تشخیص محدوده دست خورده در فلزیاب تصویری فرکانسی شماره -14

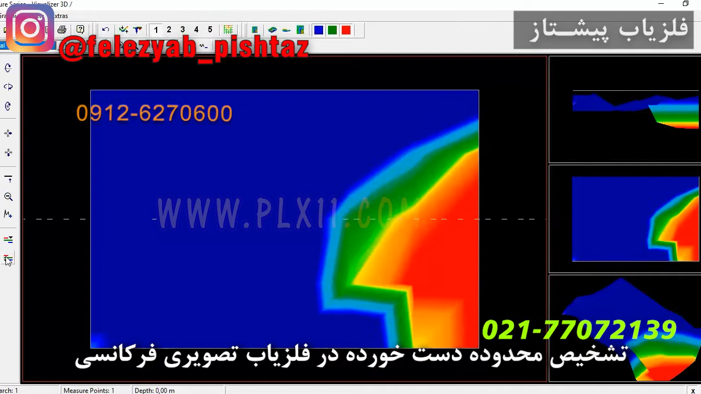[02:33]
به اون قسمتی که تقریبا بهتر این روش کانالیش یا روش چسبیدن به همش بیشتر باشه و کود 5 استفاده کنیم نشون میده که اینا پیا پیا شبیه همه ولی طبق شرایطی که اونجا بحث شده بود نه اینا شبیه هم نبودن و لایه هاشون متفاوته کود 1 رو که بشت بدیم این جمع تر میشه خب این اگه پند تر میشد امکانه این که اونجا باز تر باشه زیاد بود کود 2 صرفش خب متقابلن چون ویدیوهایش نمیخونه با این این
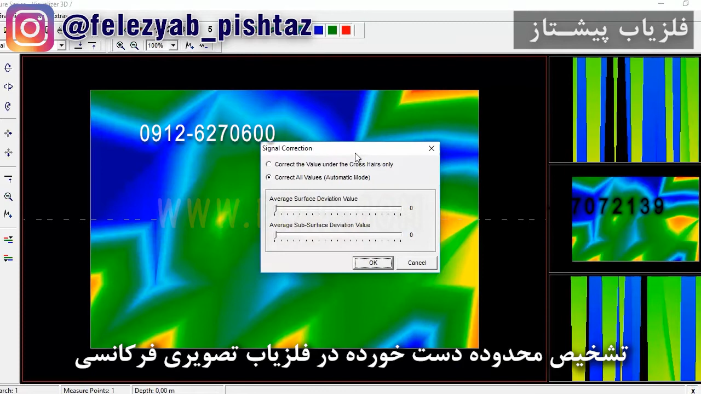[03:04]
بحثش الان فقط محدوده هایی هست که میتونه جای خالی باشه این کود 20 رو بشت بدیم در کود 20 که مربوط به تمام تغییرات جاهای نمحفره ها چاله ها دستخوردگی ها یا لایه های تغییر یافته هست بالا 20 پای بالا 3 پاییم 20 این ترکیب رو به ما میده که دو تغییر متفاوت هم در اونجا وجود داره که این میتونه لایه های از زنگ یا منابعی از کلسیوم ها یا منابعی
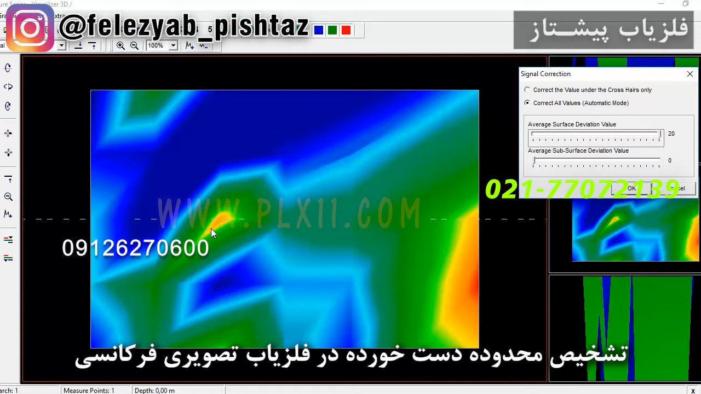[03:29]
کربونی یا منابعی باشه از حتی سیلیس ها و این هم خودش هفره از جای خالیه نرمه یعنی این چیزی که صف شده ابتدا صف نرم
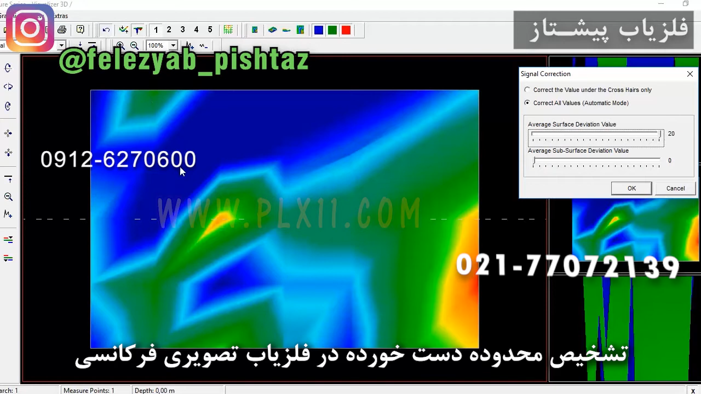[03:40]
بسیار صف شده و بعد نرم تره و این ابتدا یعنی اگه الان این رو بخواییم ما با F7 بگیریم این
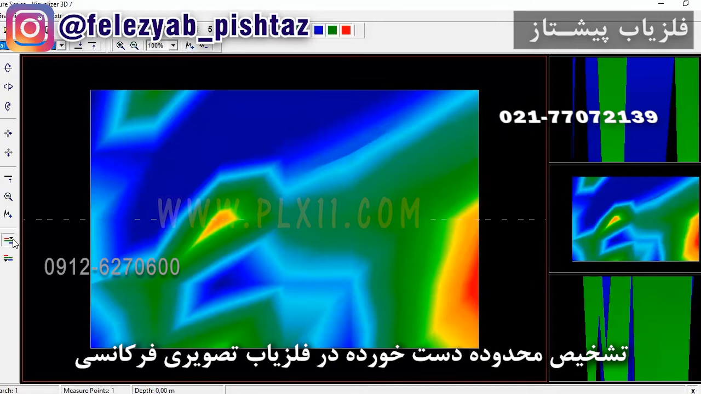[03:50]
قسمت رو ببینید این ادامه داره این یه ادامه داره که حالت باستازی داره و این یه حالت ارتباطی با اینجا داره این ارتباطه میتونه جای خالی
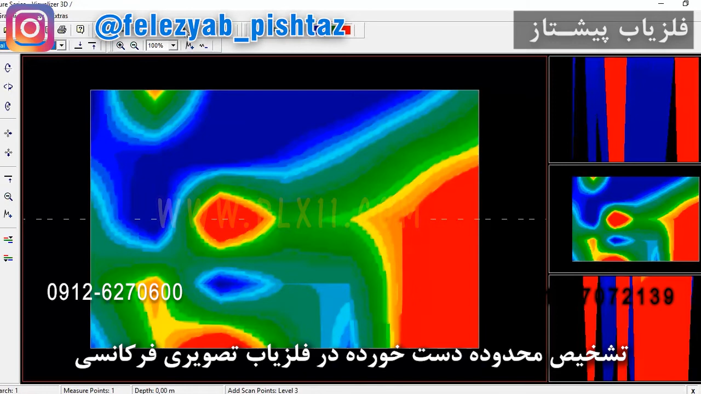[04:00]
یا منصبی از اون جای خالی باشه ولی تو پنجشون شبیه هم میشن حالا اگه بیست پایین رو ببندیم صف کنیم و بیست بالا رو بدیم ما در حالت عادی رنگ ها
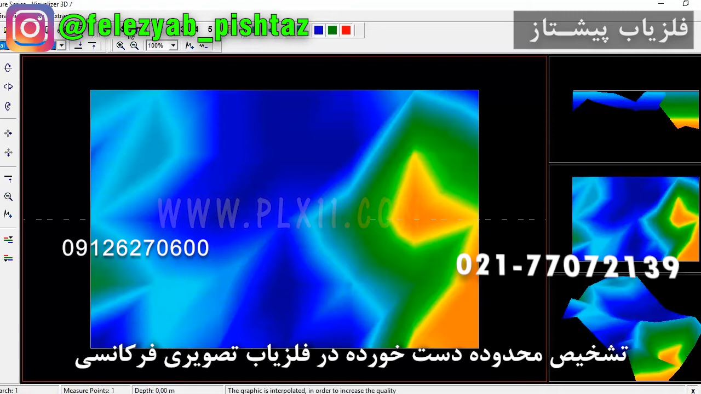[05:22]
در این ور یا یک منبع یا یک فلز وجود داره کود یک در کود یک این ادامهش میاد بر ترکیب این سمت و این در این سمت هم ادامه داره و اینجا یه صفت شدن یا ساختار صفت شدن یا جایی که صفتش کرده این نوع ترکیب هایی که در اینجا به این صورت نبیدین یا این هایی که در
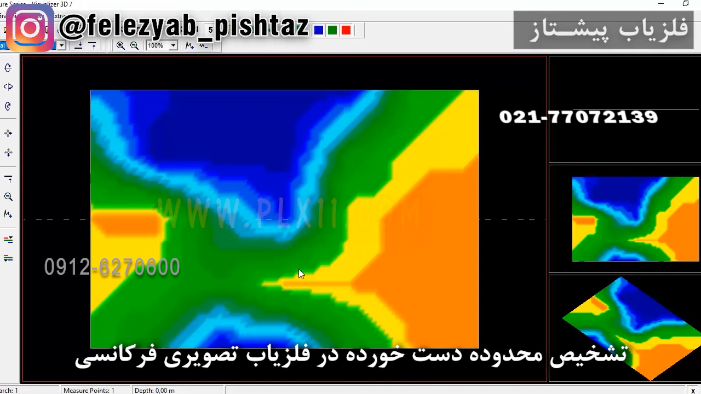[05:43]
اینجا هست یا این ها با اون کود مورد نظر میخونده و تغییرات زمین و شرایطیه که پدید آورده به صورت غیر طبیعی یعنی کار دست انسان بوده و الان در اینجا این بهتر مشاهده میشه نوع جریان ارتباطش از بالا به پایین در این قسمته که اگر از اف هف استفاده
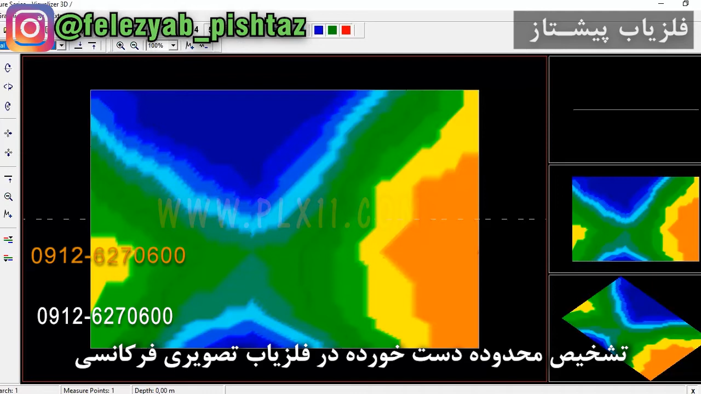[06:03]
کنیم اینا به هم متصل میشن ولی بین اتصال اینا یه تغییر ایجاد شده در اینجا صفتی زمینه و در اینجا خاک خود منطقه را گرفتن به این شکل در آوردن امکان داره محدوده بوده که این رو دوباره پرش کردن از نظر پر شدن یا خالی شدن پرش کردن یا روش رو باستازی کردن
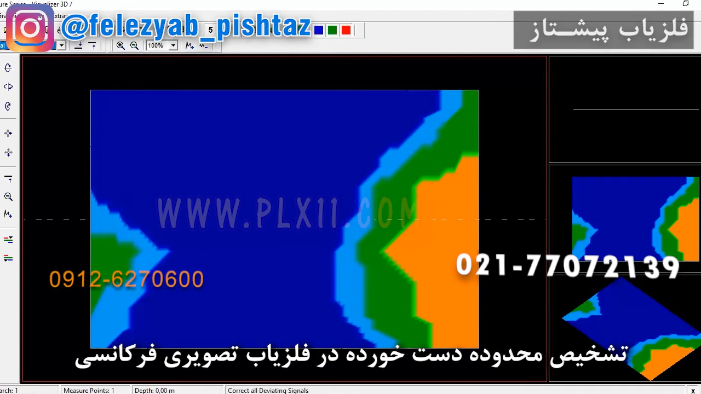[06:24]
اینا ترکیبایه که اپراتو خودش برد در حین جستجو یا عملیات یا ویژگی هاش برد به دست بیاره
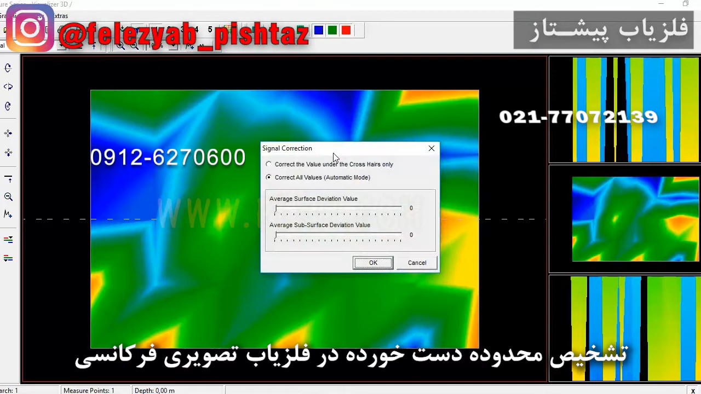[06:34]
حالا اگه بخواب میبینیم بالاترین تغییرات در چه وضیعتیه کود یک پایین رو میدین این دوتا روی هم میتونه بگیم منبع فلزی در اونجا هست و الان وقتی کود عددی
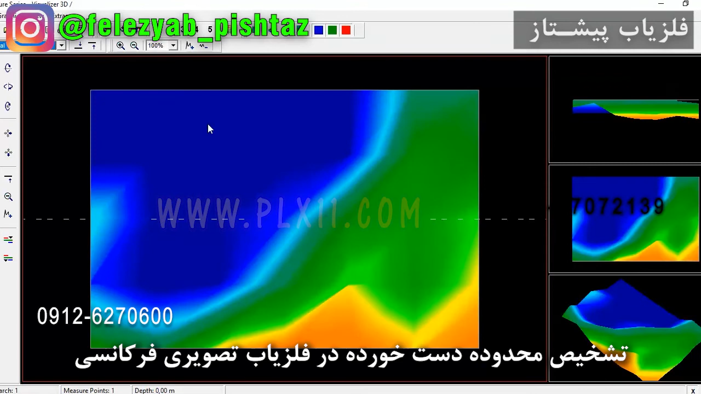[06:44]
ساختار یک بالا رو بشتادی این سمت این سمت
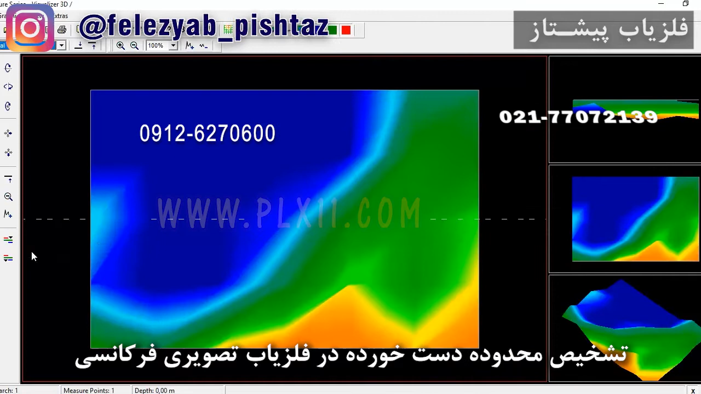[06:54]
خودش داره دوچار تغییرات عجیبی میشه که داره از اون حالت اولیه که در اونجا بود جدا میشه یعنی این به این سمت این مسیر به این
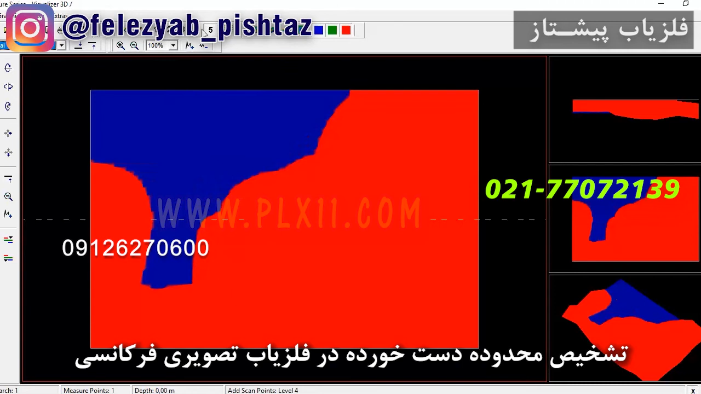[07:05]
سمت راه داشته و راه اصلی به این سمت کشیده شده یعنی اون دهنه جا جایی دست خورده یا جایی که مورد نظر اوپراتور بوده در اون محدوده در این قسمته و وقتی دو سفرش میکنی یه مسلس با دو خط میاده که حالا چون اینا در کودهای
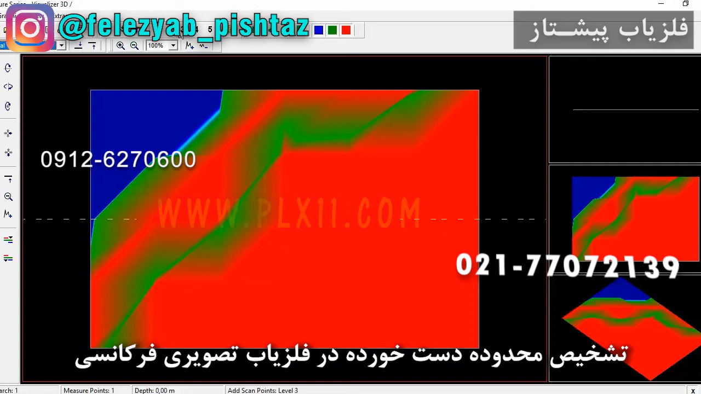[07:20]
خطوط انتقالیه اینجا یعنی میخواستیم محل رو مشخص کنیم این رو میتونه پاسخ بده و اگه انترپولیت یک رو بزنیم و بیاییم در مقابلش